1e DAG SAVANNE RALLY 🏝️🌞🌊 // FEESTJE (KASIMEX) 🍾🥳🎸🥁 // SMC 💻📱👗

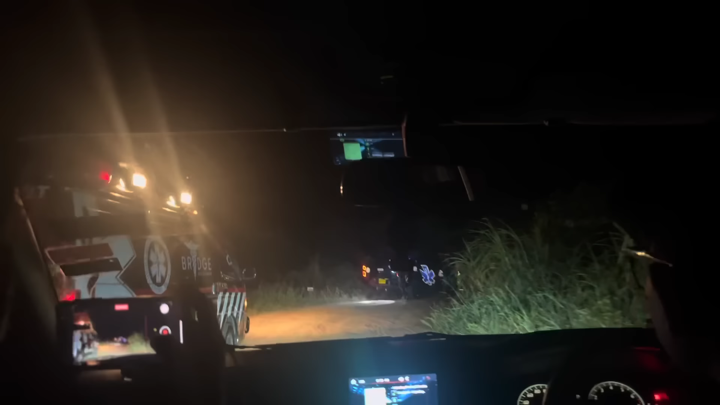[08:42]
Wat heb je ook, guys? Ik weet niet precies waar we zijn. We zijn in een hele super donkere weg.
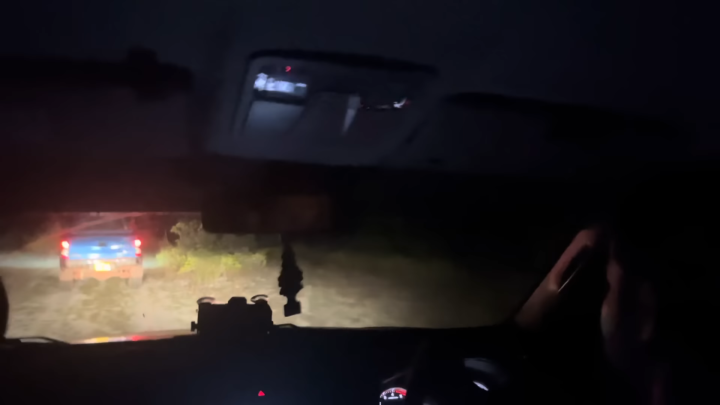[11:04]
Guys, het is nu 4:15 in de ochtend. En we zijn in de eerste Savanne op rivier. Nee, is die de eerste. Maar dit is Mata Savanne. Dit is een Mata Savanne. Ik heb daar ook al een paar equips.